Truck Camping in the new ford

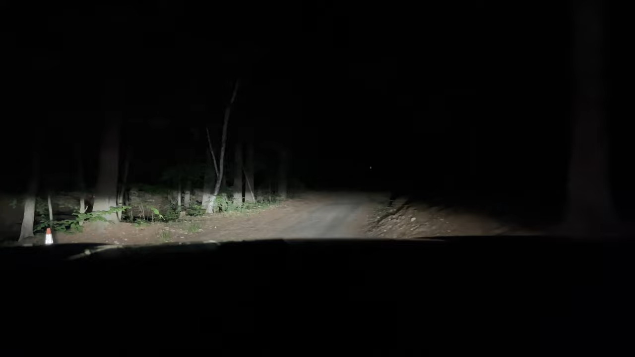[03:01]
so I am here I just got to find my parking spot all right I am at my parking spot here I am